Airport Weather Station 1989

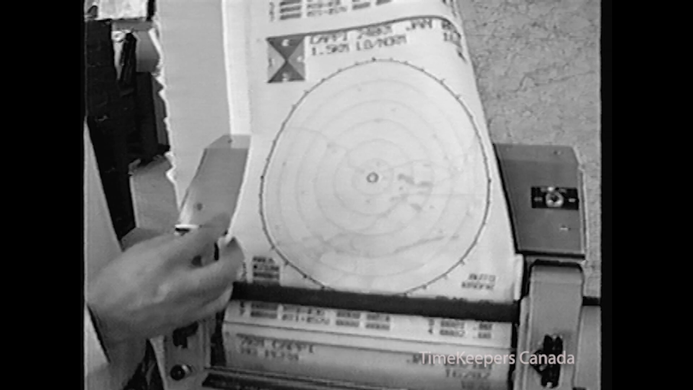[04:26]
with a much darker gray. Normally, it shows a lot in case of now. The darker the gray, the more return that is the, that the radar gets, okay, the bigger the drops and so on.
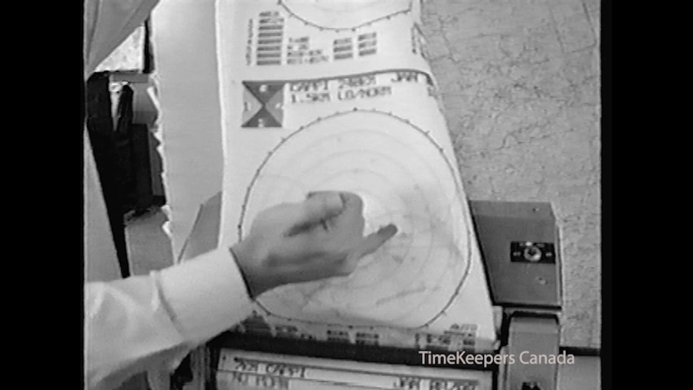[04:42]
So that's why, sure, it would show darker on that, so, or, you know, it could come in a line or, you know, whatever.
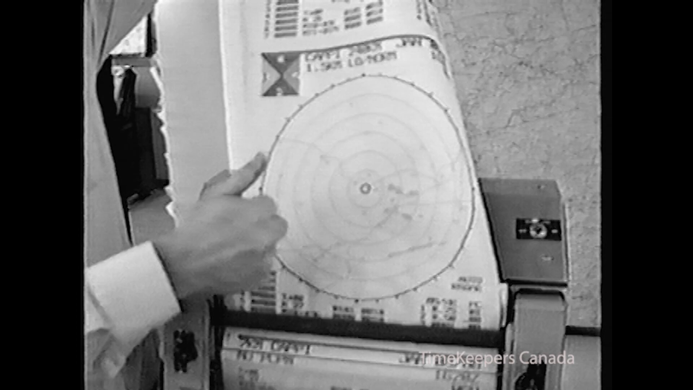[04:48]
But it'll show a different altitude as well, okay?